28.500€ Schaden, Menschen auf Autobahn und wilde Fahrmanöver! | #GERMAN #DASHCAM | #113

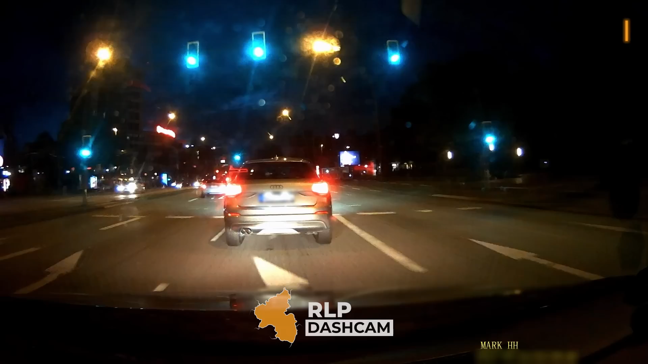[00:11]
Ich hoffe, ihr schaut sie mit mehr Durchblick als der Audi in dieser Szene besitzt.
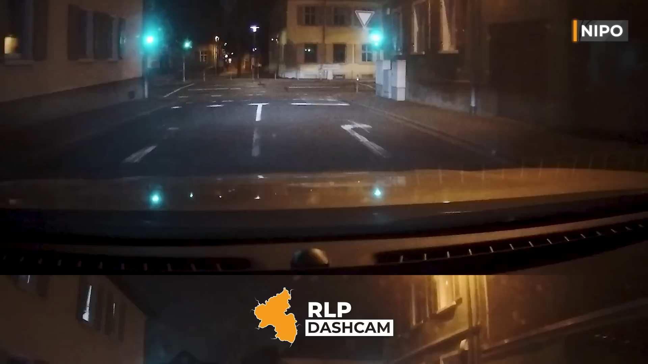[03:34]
wenn da mal Querverkehr auftaucht, der sich voll auf seine grüne Ampel verlässt. Man mag gar nicht darüber nachdenken. Man mag auch gar nicht darüber nachdenken, wie schnell solche Überholmanöver hier mal böse ausgehen könnten.
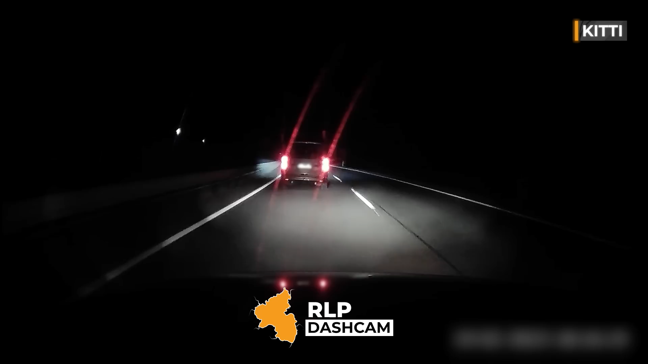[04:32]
vor allem wenn solche Schnarchnasen dann plötzlich aufwachen.
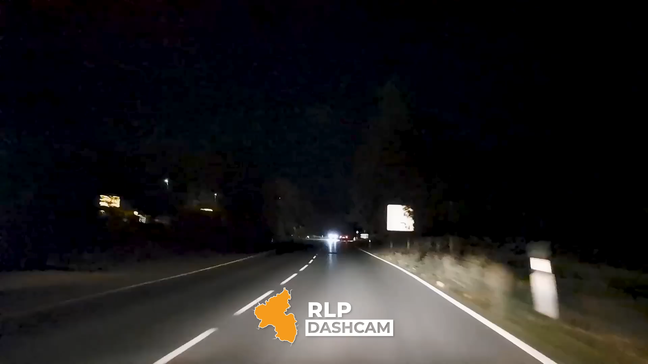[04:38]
Aber wo wir gerade schon von gefährlichen Situationen sprechen, immerhin entschuldigt er sich. Hier sind nur 30 kmh erlaubt, wir fahren schon einen Tacken schneller, aber bei manchen reicht es dann eben auch für den Blitzer.
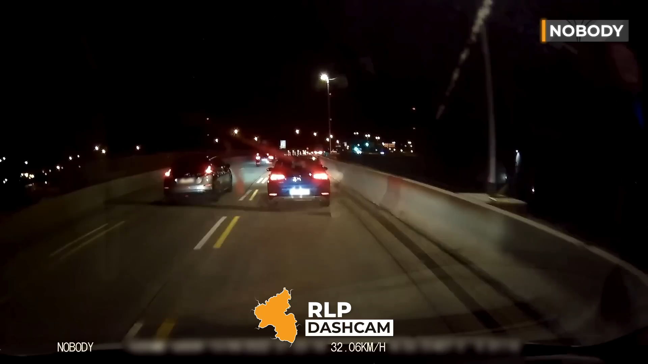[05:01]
Na guck mal an, wie schön sie plötzlich alle langsam fahren können.
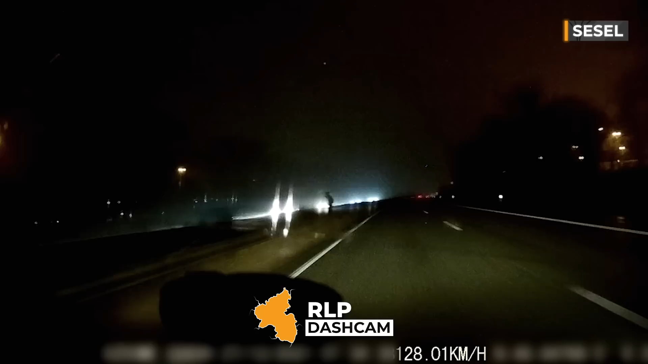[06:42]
Na, habt ihr ihn gesehen? Es ist ja allgemein schon gefährlich über eine Autobahn zu laufen. Bei Nacht ist es nochmal eine Stufe schlimmer. In solchen Fällen empfiehlt es sich dann die Polizei anzurufen. Wenn man Glück hat, erwischen sie diese Leute noch. Oder wenn's schief gegangen ist, können sie direkt von der Straße kratzen. Ja, die sind Garant für Aufnahmen.